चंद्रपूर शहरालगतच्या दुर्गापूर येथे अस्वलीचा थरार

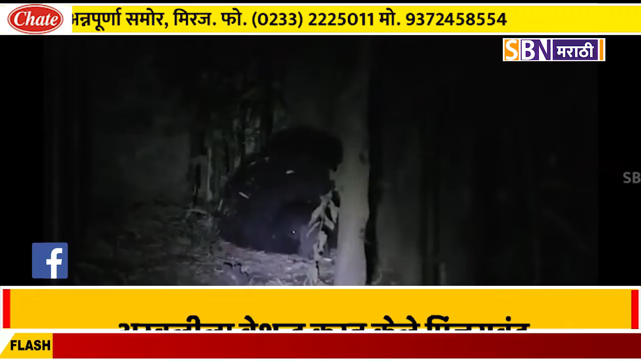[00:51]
त्रसलेला शक्ति नगर अवसादी दोन दिवसादी अस्वलीन धुमाकुल घातला होता ता दुसरी कडे लगच्चा कोल सा खाण